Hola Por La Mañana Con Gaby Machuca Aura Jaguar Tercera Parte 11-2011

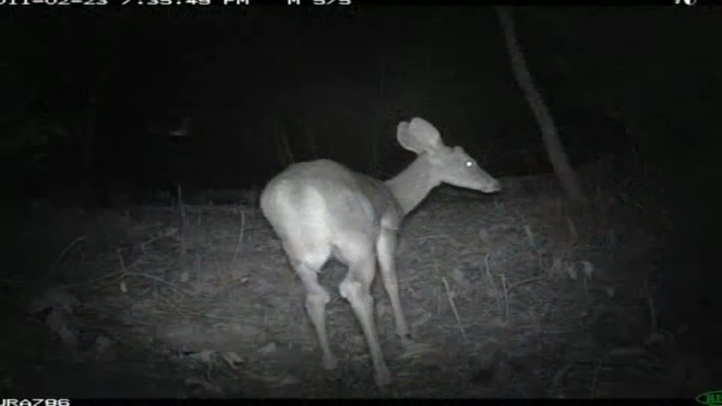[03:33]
Puedes ver en la noche. En la noche, sin mandar flash. Qué bien.